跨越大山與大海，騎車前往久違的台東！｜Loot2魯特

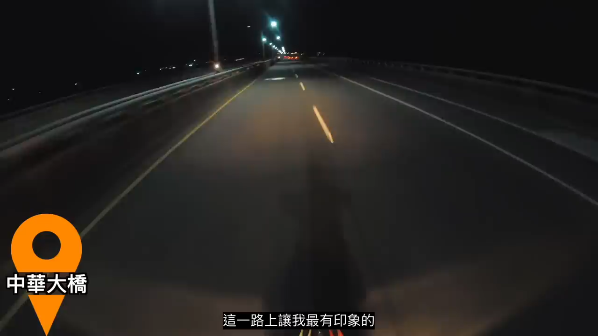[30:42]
这一路上让我最有印象的，就是在经过中华大桥后的台十一线。上次与 KTM 的车友们来到这边的时候，整路都在施工。不过这次再度来到这边，发现整段路拓宽成了四线道，终于可以不用再看到有一台路队长领着后方超过十台车那一种浩浩荡荡的队伍出现
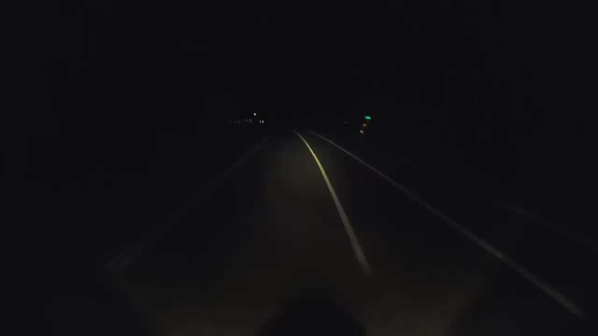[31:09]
了。就这样，在时而出现、时而消失的路灯一路上的陪伴之下，最后终于来到了今晚下榻的地方——小晴星空露营地。